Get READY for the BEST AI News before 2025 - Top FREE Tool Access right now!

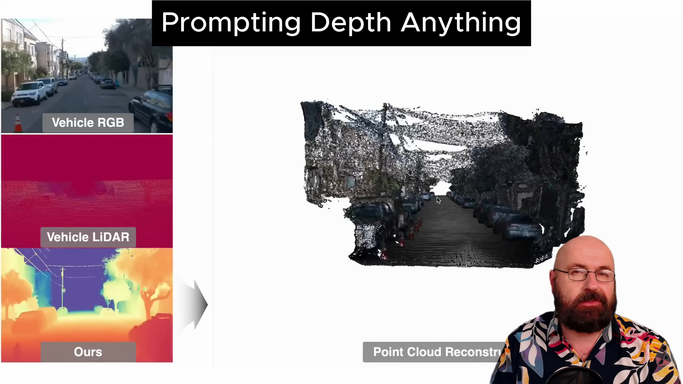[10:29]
this will create a more consistent depth map from that.
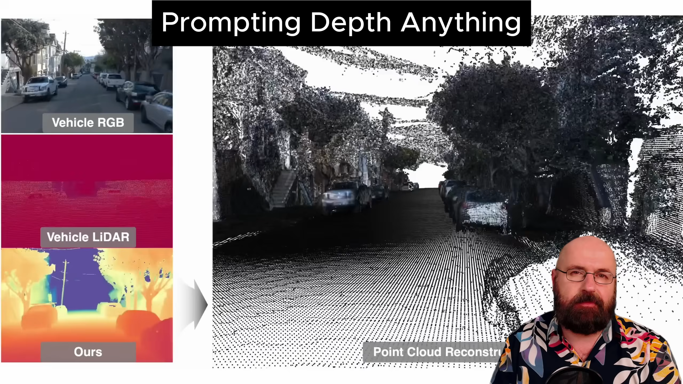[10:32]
And on top of that, it can be used to create 3d models that are more exact from a single source,
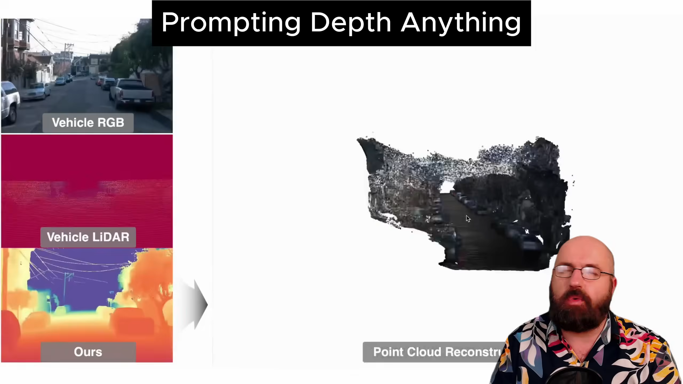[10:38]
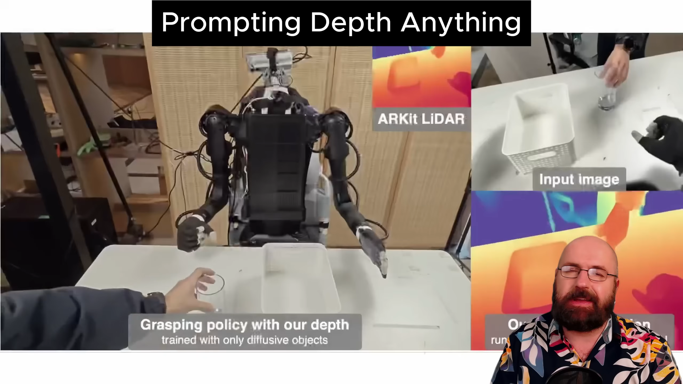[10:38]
like for example, an iPhone, by moving around and scanning that object in real time with that LiDAR.